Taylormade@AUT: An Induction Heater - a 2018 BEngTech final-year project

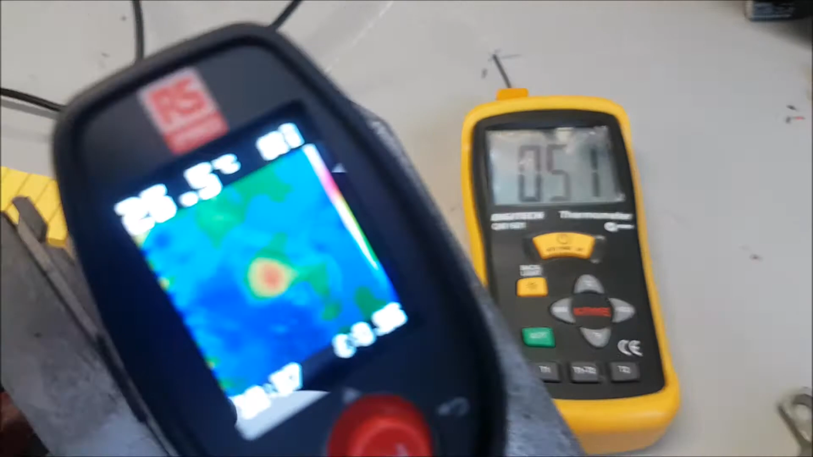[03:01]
And I've got a thermal camera here to show the heating.